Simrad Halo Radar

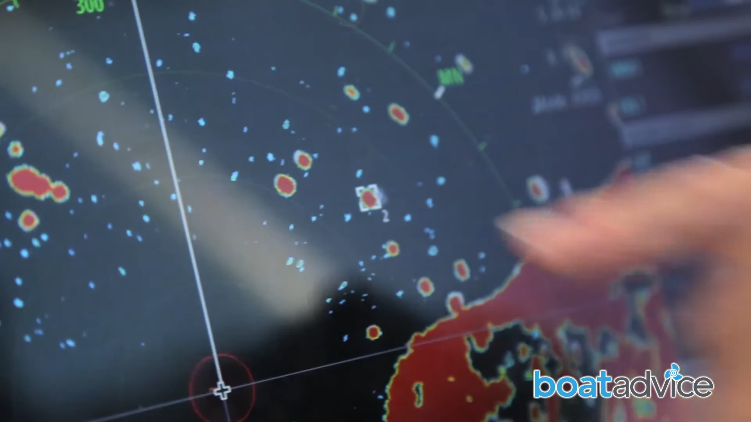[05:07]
And then it gives you a MARPA list coming up on the right hand side of your screen.
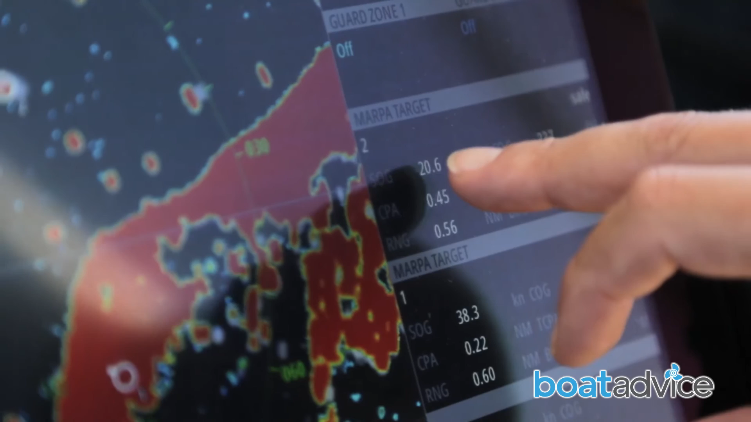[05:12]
Now if any of those targets become dangerous and their heading moves to your heading, this will come up with a danger warning.
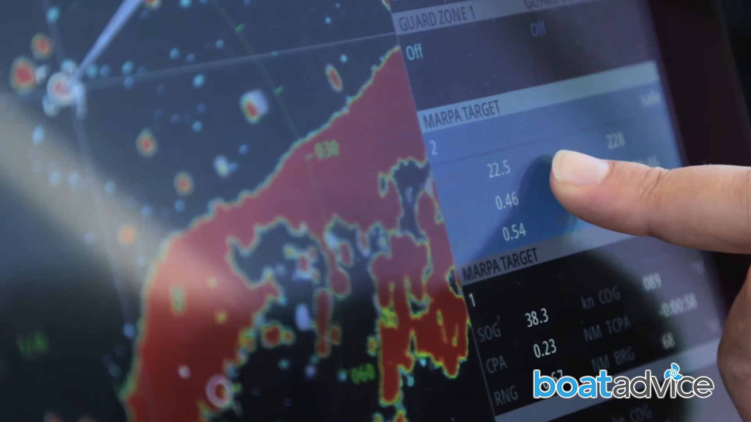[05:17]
If not, it will just work in a safe mode. So you can track up to 10 vessels at any time in the offshore mode.